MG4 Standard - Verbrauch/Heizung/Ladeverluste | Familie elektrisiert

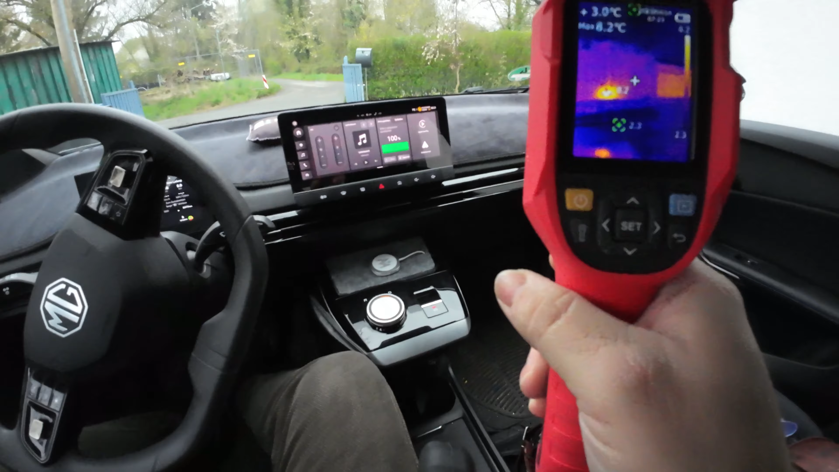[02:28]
On screen: max 8.2°C
Und so, ich messe jetzt hier einfach mal an der Decke und sehe da,
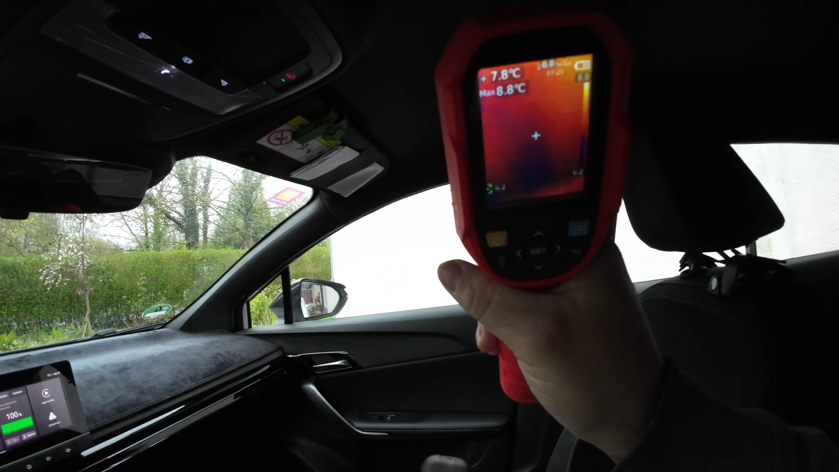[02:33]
On screen: spot 7.8°C, max 8.8°C
ich weiß nicht, ob ihr das sehen könnt, 7,8 Grad. Hier an dem Deckenpunkt einfach. Und das messen wir einfach nachher nochmal 8 Grad.
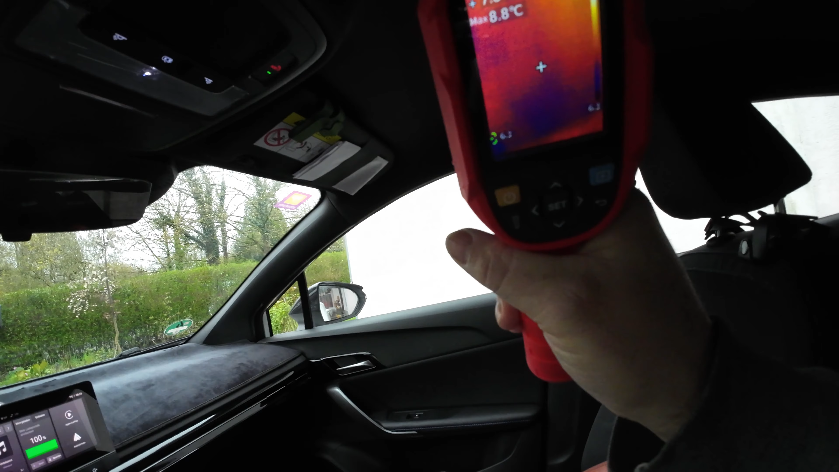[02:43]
On screen: max 8.8°C
Das kommt den 9 Grad des Fahrzeugs ja schon ganz nahe. Aber uns interessiert ja besonders, inwiefern sich die Temperatur jetzt gleich verändert.
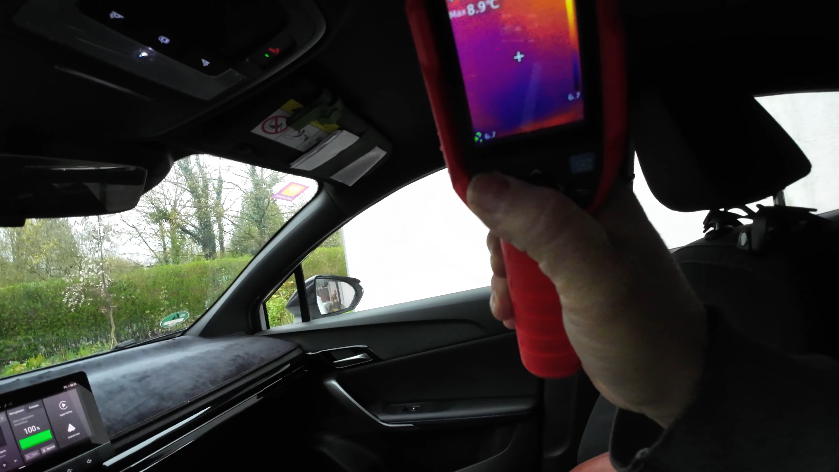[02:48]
So, wie ihr seht, 100%, jetzt sind es sogar schon nur noch 99.
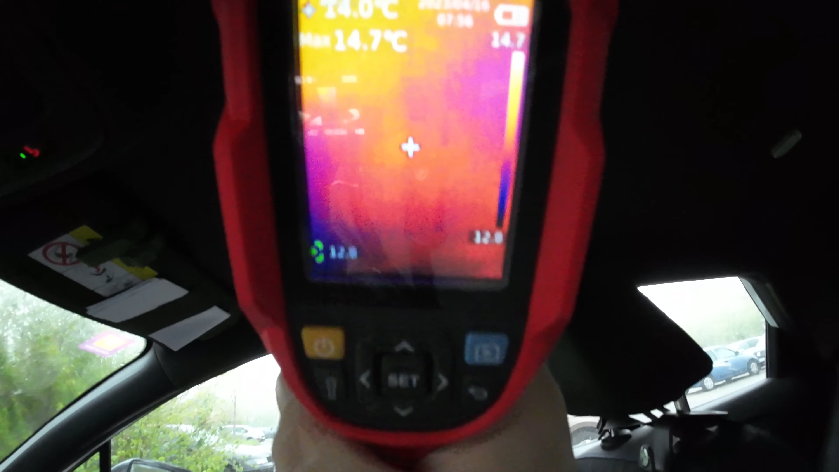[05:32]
On screen: max 14.7°C
Wir haben da jetzt so in dem Spot von eben, Moment, so 16,5, Moment, da sieht man 16,7 Grad.
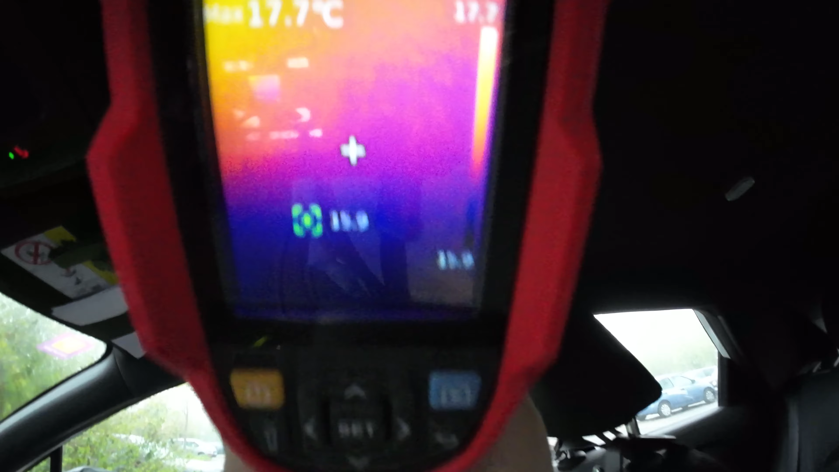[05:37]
On screen: max 17.7°C
Also irgendwas zwischen 16 und 17 kann man sagen.
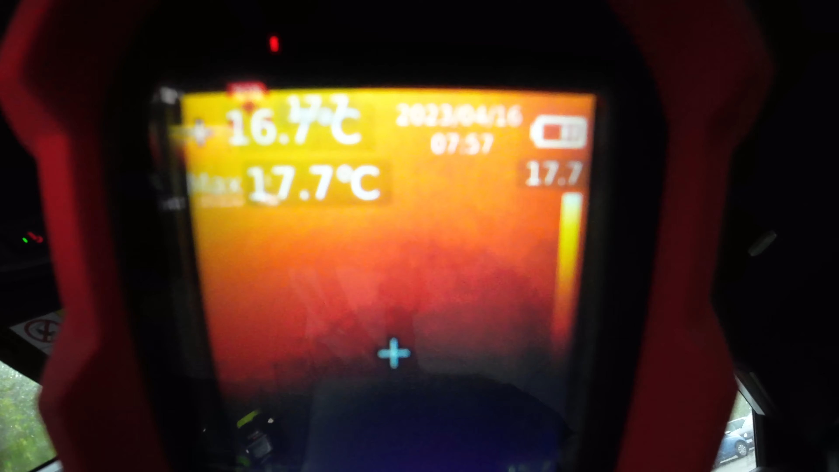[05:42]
Genau, und jetzt würde ich sagen, fahren wir einfach dieselbe Strecke wieder zurück.
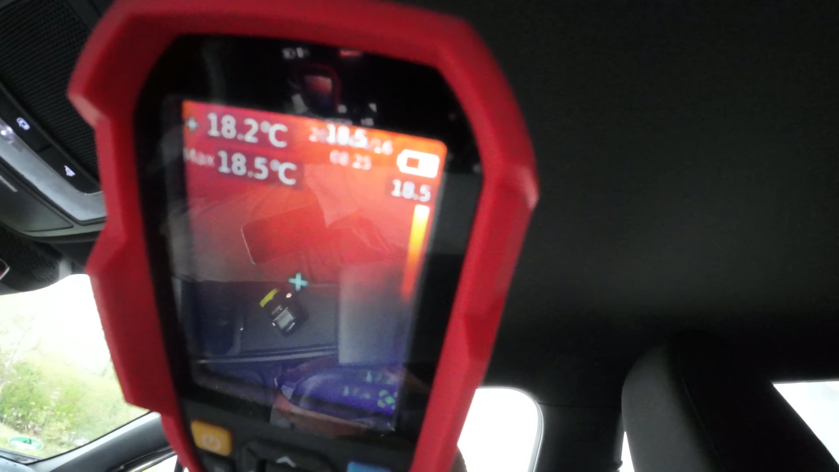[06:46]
On screen: spot 18.2°C, max 18.5°C
Die App sagt, 24 Grad hätten wir hier drin. Ja, also das kann ich definitiv nicht bestätigen.